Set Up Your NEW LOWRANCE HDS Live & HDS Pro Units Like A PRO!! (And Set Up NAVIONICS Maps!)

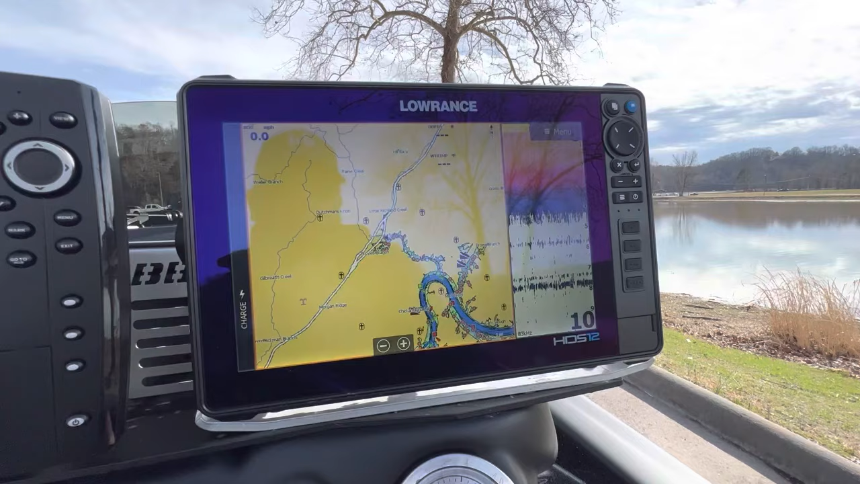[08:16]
So the only thing I need to do here that I haven't done already is the, um, is the overlay.
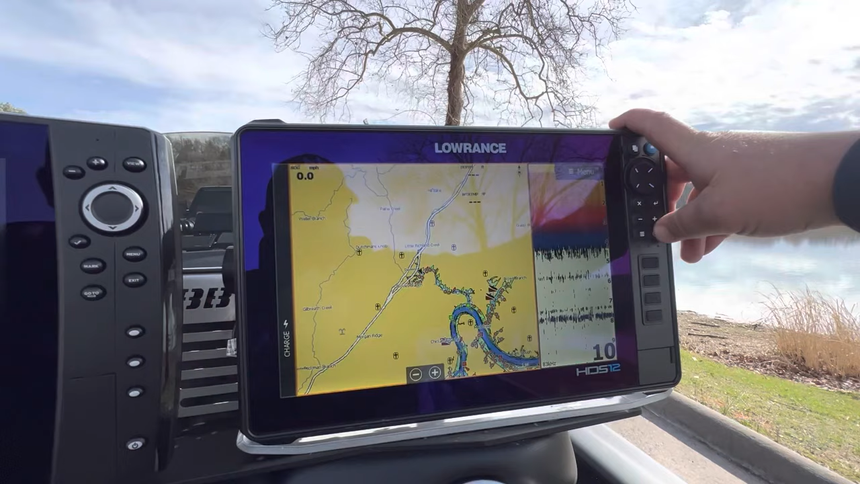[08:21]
So what I'm going to do in, in, as you can see here, like originally when,
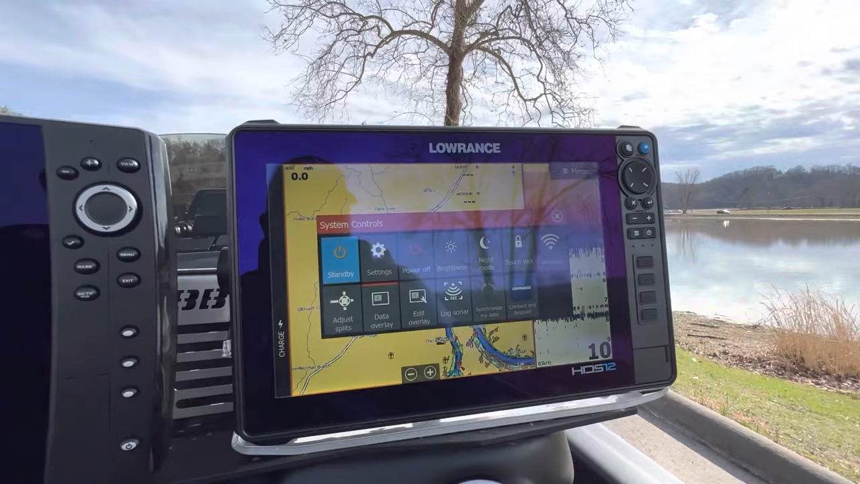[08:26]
cause this is one of the, the preset options having the map and 2d sonar, originally it was like this.
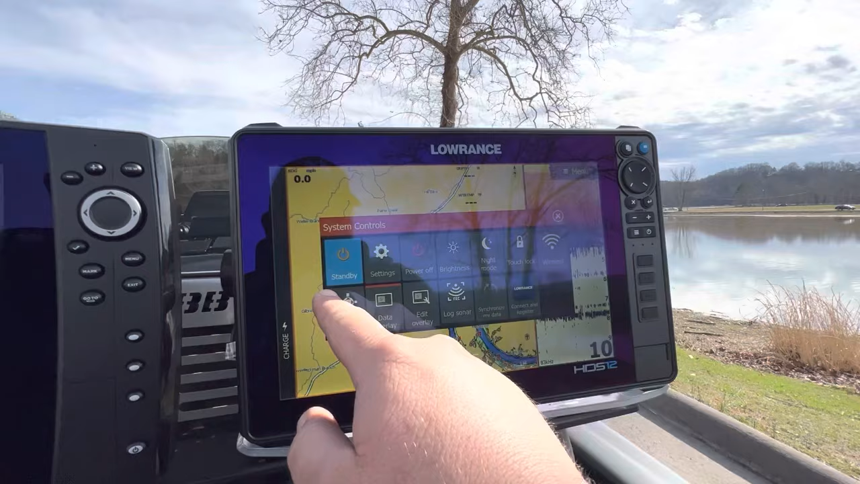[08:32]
So it was like 50, 50.
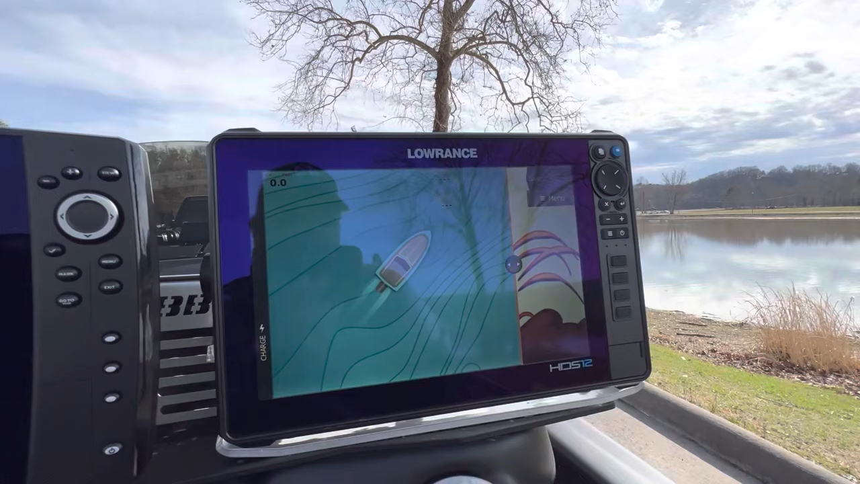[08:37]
I like having just a kind of a sliver of the 2d sonar and a pretty big screen. So this is the screen that I like to use when I'm on plane.
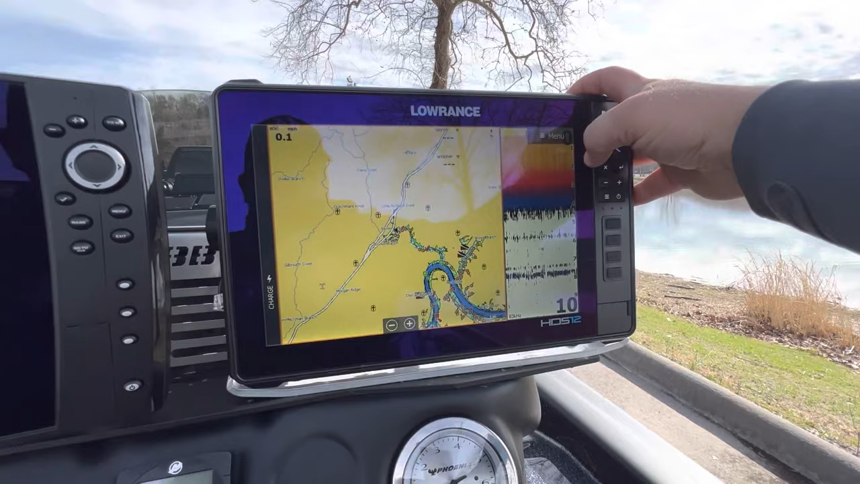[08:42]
So like if I'm idling around a point or something like that,
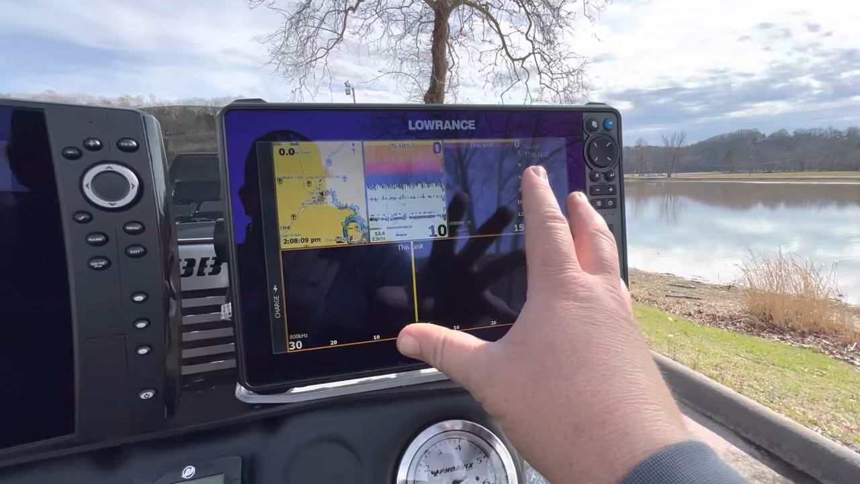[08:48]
I'm going to have this screen just so I can see my map and all my sonar technology.
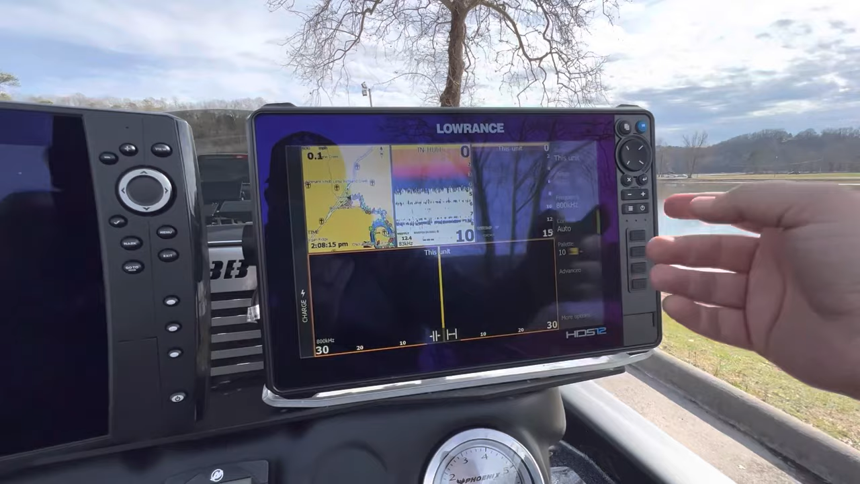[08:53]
And then when I hit on, go on plane, all I want to know is the depth in, in the, see the map. And so I go to this one. And, uh, and so that's the reasoning behind those two different screens.
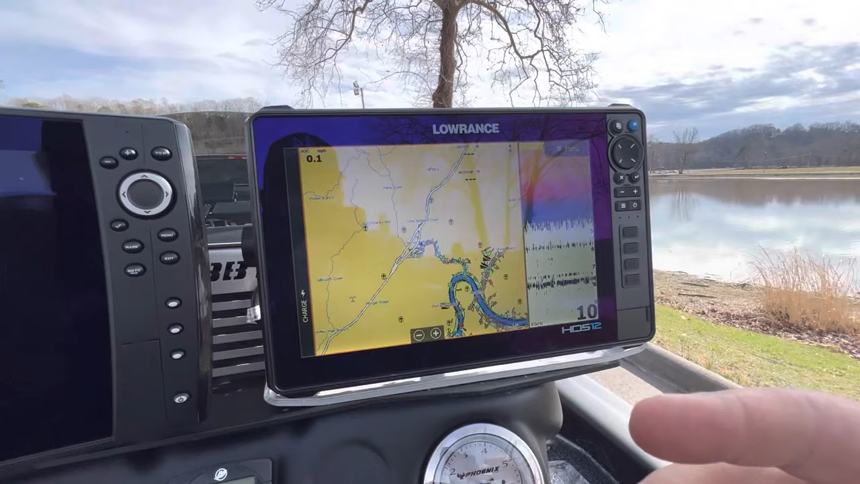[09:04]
These are really the only two screens that I need on this, uh, on this, this unit. Um, I will sometimes go to one that has a map 2d sonar and down scan just like this.
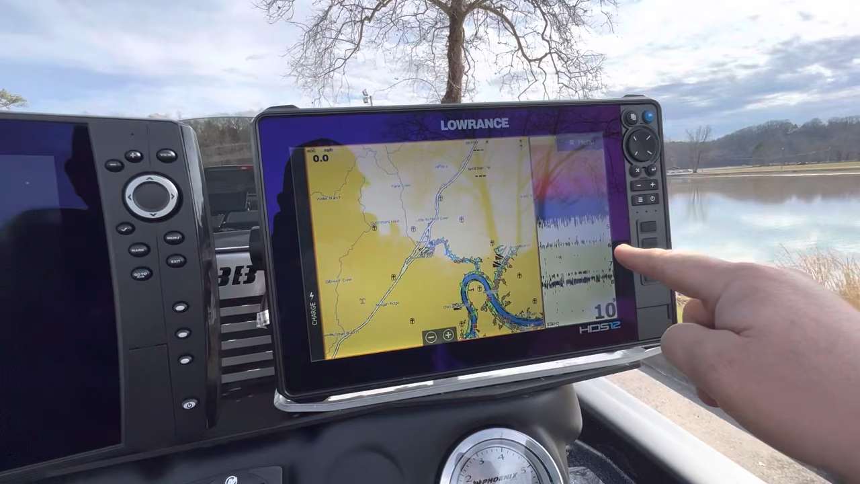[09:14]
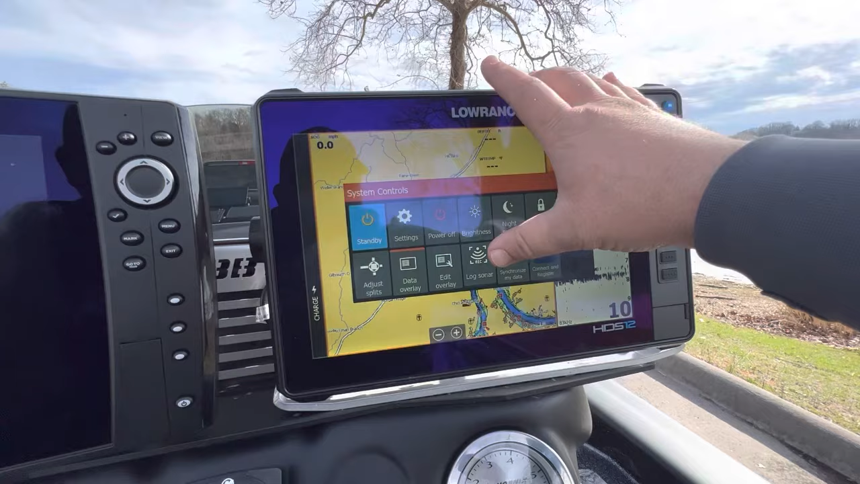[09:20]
Um, but we're going to go ahead and edit the overlay on this. So speed on ground, we already have, let's go ahead and configure that. Let's make it medium. Let's make it, you know, fairly large.
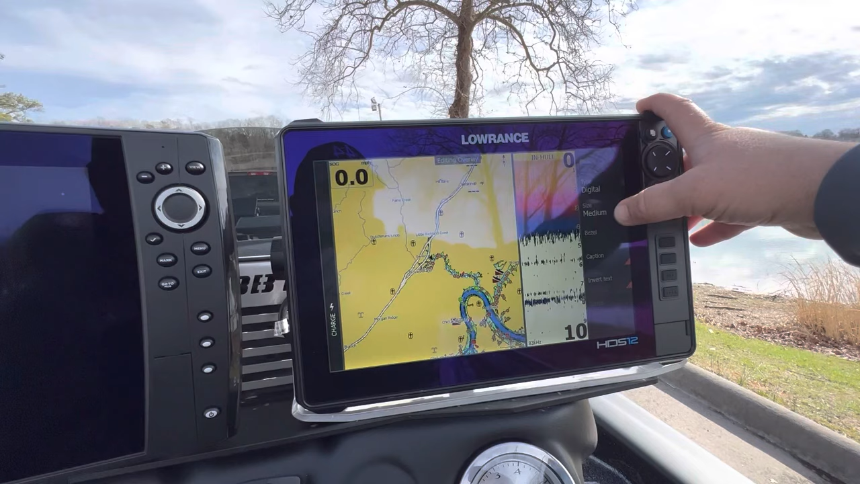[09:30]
Uh, the next one we're going to do is we're going to add, um,
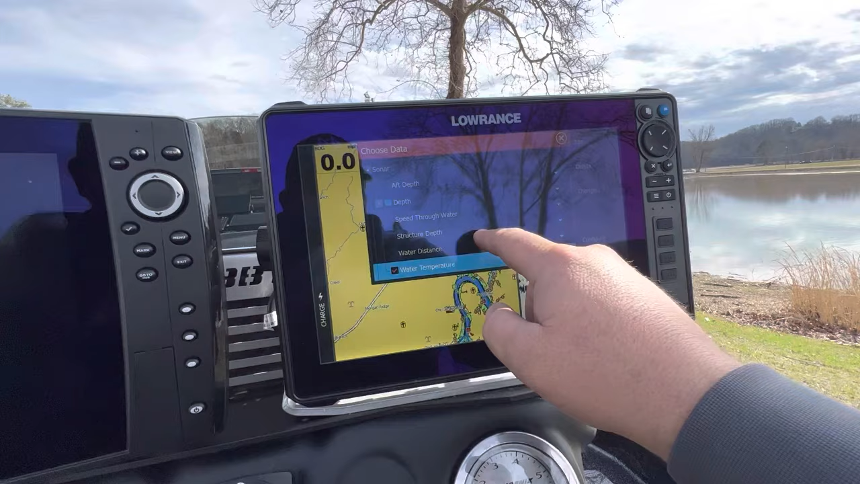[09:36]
let's go ahead and do
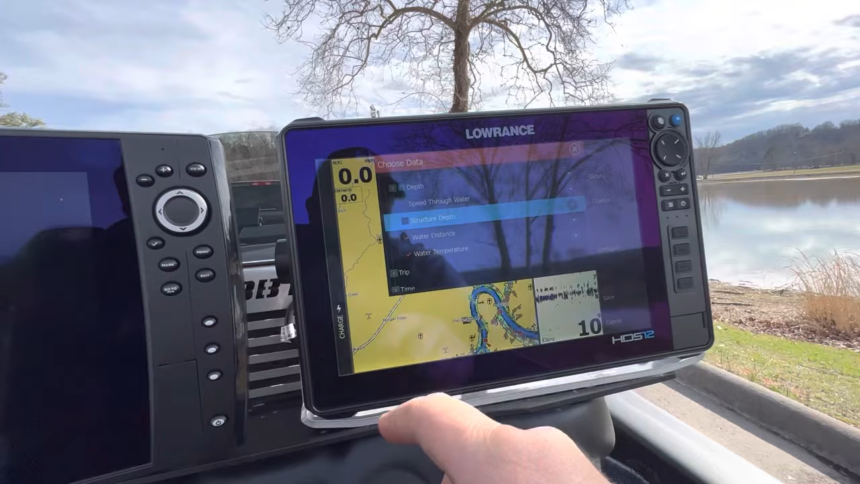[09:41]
time. All right.
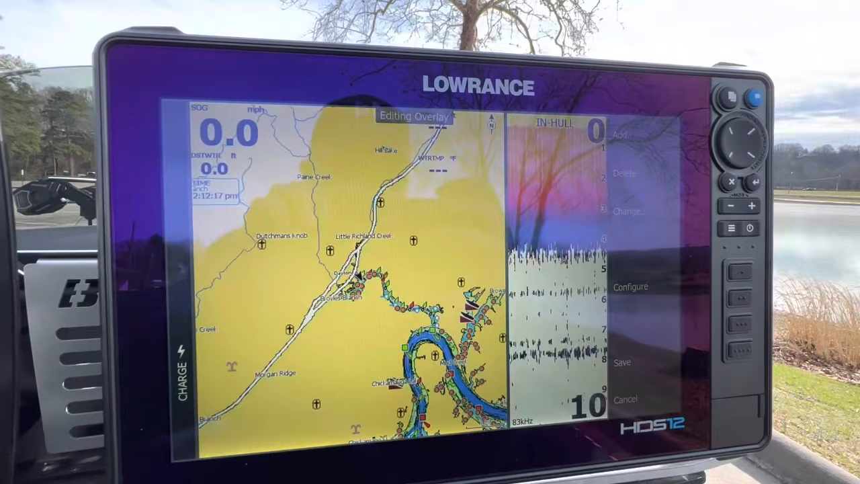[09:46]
So now we got time and what we're going to do is going to go ahead and configure this.
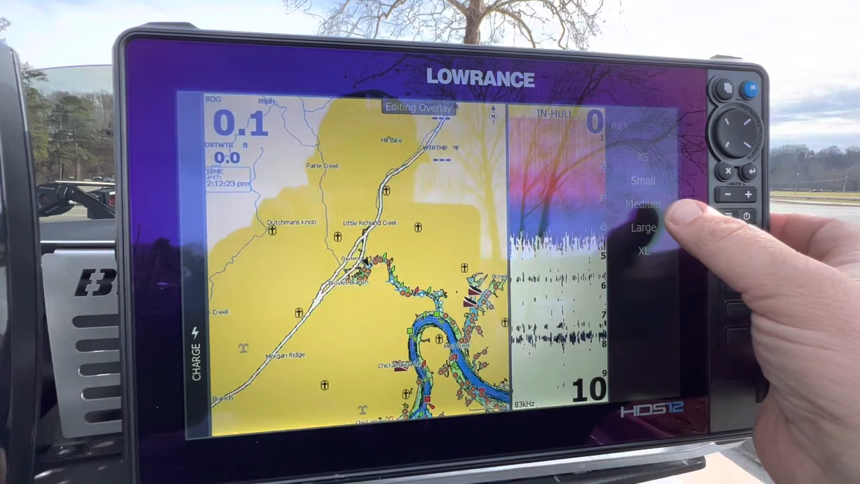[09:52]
On screen: speed 0.1 mph
You want it big, you don't want to miss the time. Um, so I'm going to put that and I'm probably going to put it, eh, probably top there. I'm going to move this though.
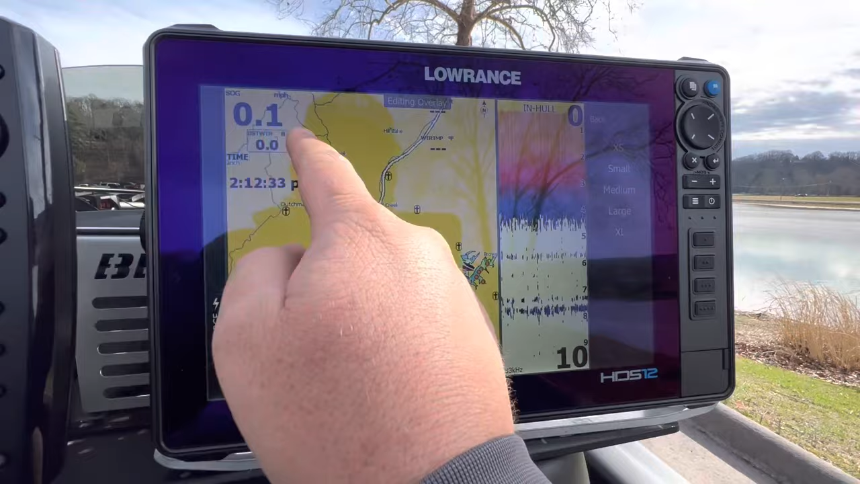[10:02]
On screen: speed 0.1 mph
I'm going to move this to like right there. Um, move that up there. That looks about good to me. Um, other than that, the only other thing that I'm going to add to the list here is I'm going to go ahead and do the, um, uh,
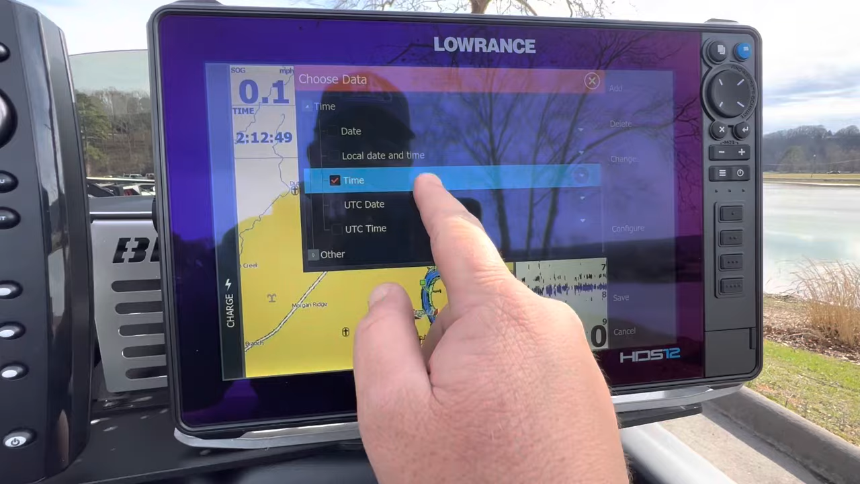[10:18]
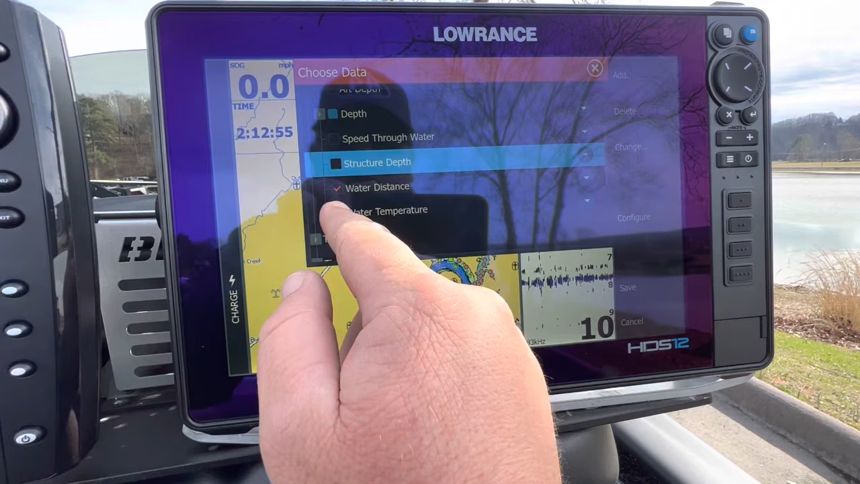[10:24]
water temperature, which I guess is already on there. I didn't see it.
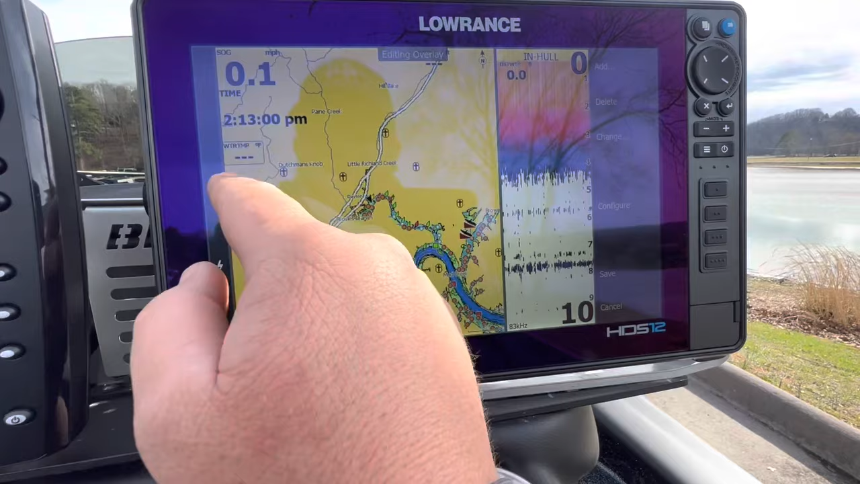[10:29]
And we're going to put that kind of down here.